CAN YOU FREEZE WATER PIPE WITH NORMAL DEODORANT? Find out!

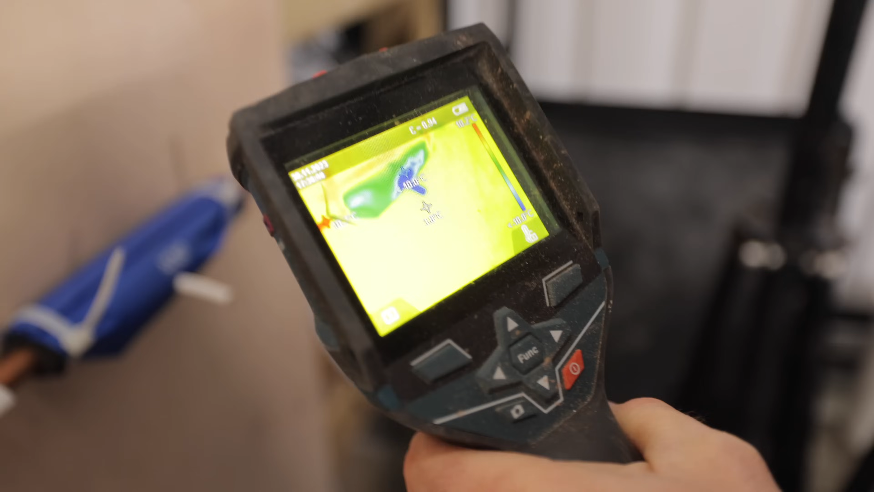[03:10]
Ooh, look, look at that. Minus 10.
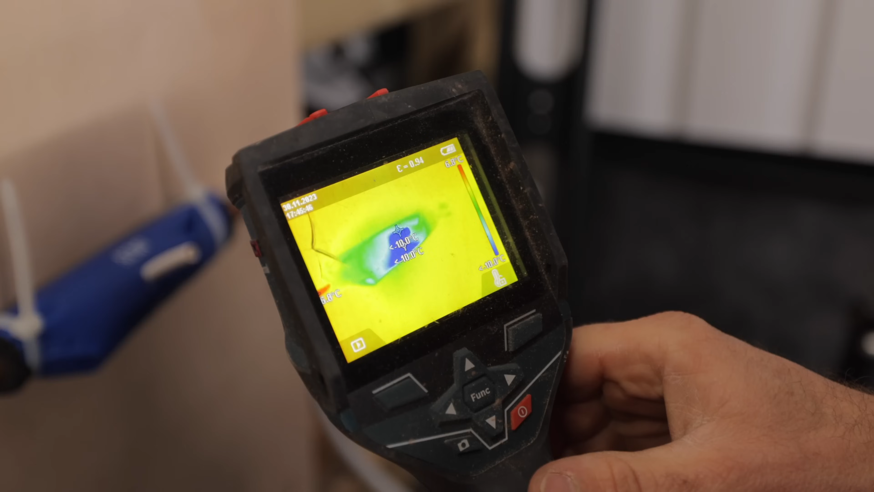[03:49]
It's still minus 10. Is that just the outside, though?